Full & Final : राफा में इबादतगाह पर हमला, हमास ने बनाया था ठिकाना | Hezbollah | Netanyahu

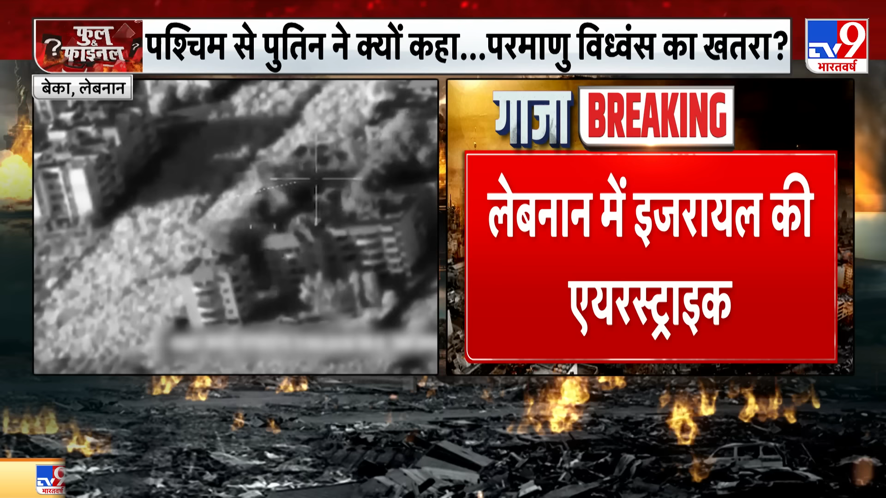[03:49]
बेका में हिजबुल्ला के 75 ठिकाने तबाह, बेका वैली ये वही जगह है जहां पर 2006 में बड़ा मूखी खानी पड़े थी। ये बड़ी खबर मैं दिखा रहा हूं, हिजबुल्ला के लॉन्चर्स किए गए तबाह, यह इस वक्त की बड़ी खबर।